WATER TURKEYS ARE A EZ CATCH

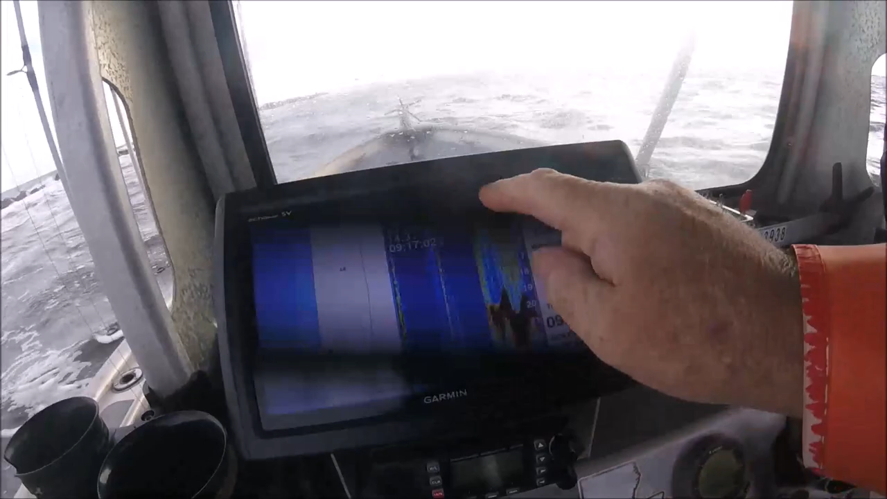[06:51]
There would be the bottom, and all this is all the foam agitated water we're going through.
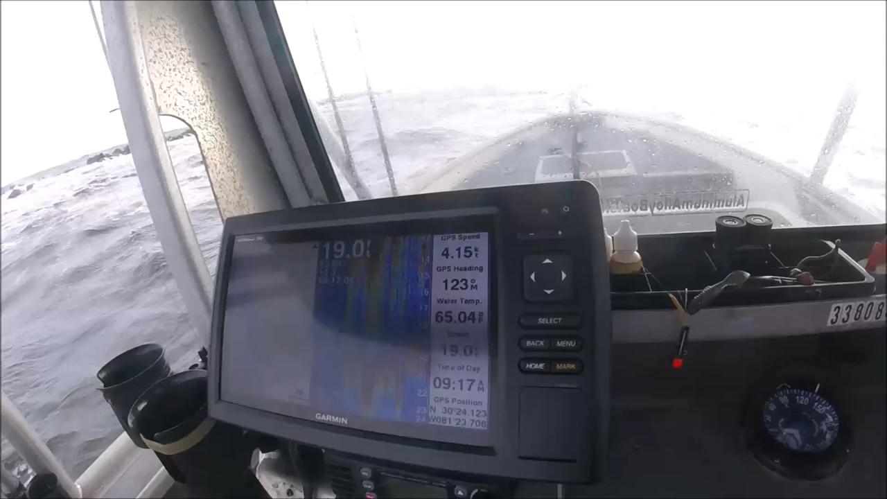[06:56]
We're only in 20 foot. All right, let's see if we can catch a fish out here one way or another.